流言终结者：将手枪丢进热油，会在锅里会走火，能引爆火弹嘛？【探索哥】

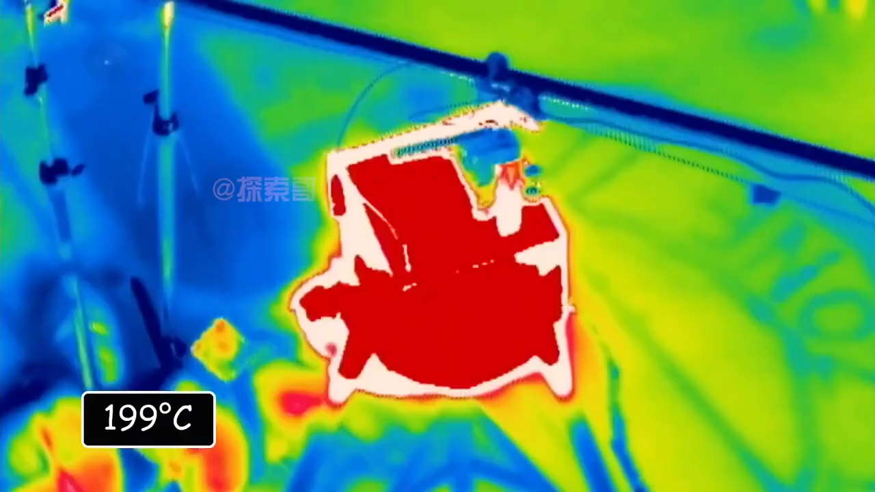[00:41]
On screen: spot 199°C
很快传感器显示已经达到了
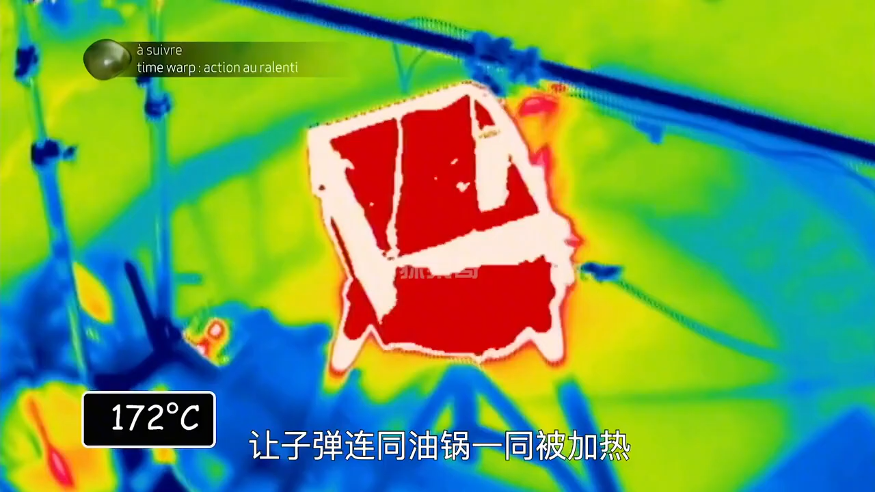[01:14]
当油温达到170摄氏度